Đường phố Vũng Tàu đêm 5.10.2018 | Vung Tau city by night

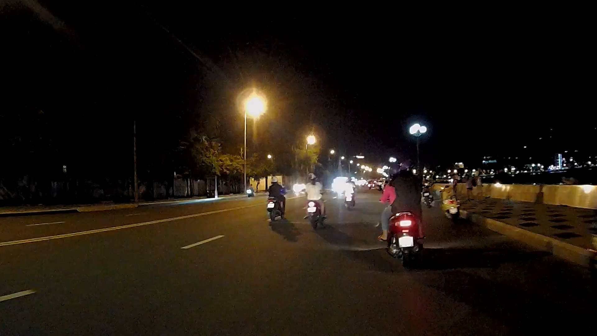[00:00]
Dạ, chào Việt Hoàng. Tối nay chúng tôi Việt Hoàng ta cùng đi dạo phố đêm Vũng Tàu. Vì hôm nay là chiều tối ngày thứ sáu, năm nay tháng 10, 2018 thì đang có mặt trên đường phố Vũng Tàu.
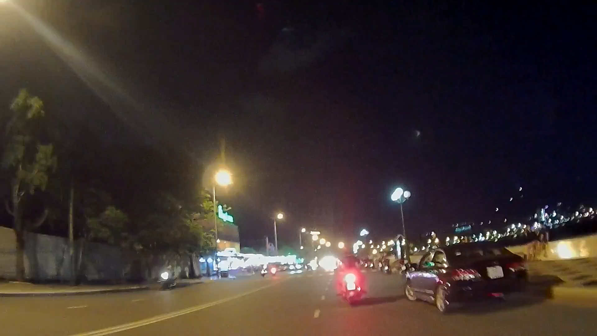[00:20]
Đường này là đường đoạn đường là đường Quang Trung vậy. Thì hướng này đang đi ngang chỗ trước khách sạn Roja Hotel, thì mình sẽ rẽ qua đường Baku.
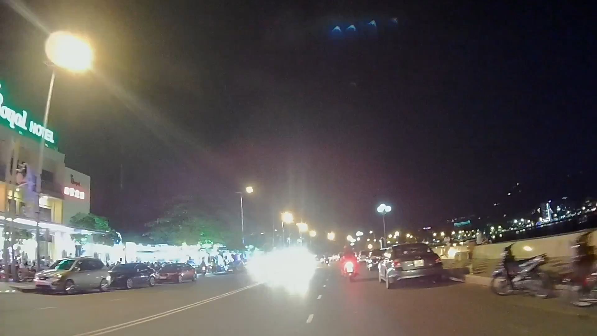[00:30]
Đường Baku là con đường rất là sầm uất của Vũng Tàu. Hôm nay cũng phải trước rồi. Hôm nay dự báo gió rất là mát.
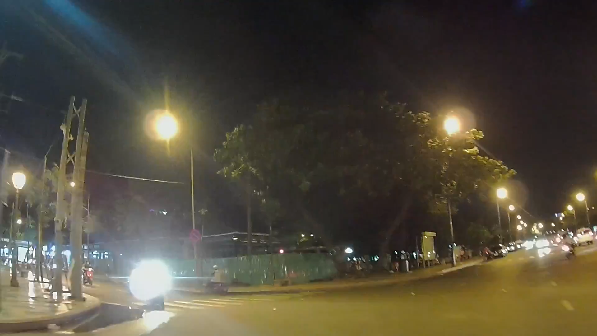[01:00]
Dạ, đây đầu đường Baku vậy. Này có con đường sách. Khi nào mà thích đọc sách thì chúng ta có thể đến đây, Việt Hoàng có thể đến đây để tìm những cuốn sách mình thích, nhà sách Kim Đồng gì đây, sách quan trẻ. Đường Baku. Dạ, trong đây cái ngã tư đây là cái đường Lê Lợi nó dài.
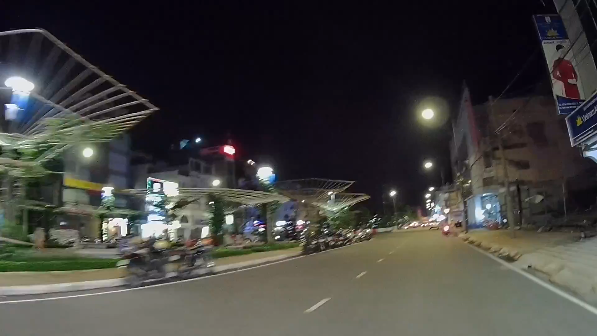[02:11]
Từ cái là đường Tân Đạo Trăng. Đây sẽ đi ngang cái khu vực ở cái đường
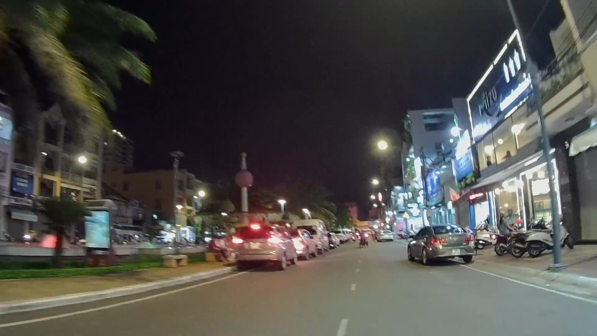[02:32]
đường gì nhỉ, đường quận 8, đi qua khu vực ở đường Đồ Chiếu về khu phố ẩm thực về đêm.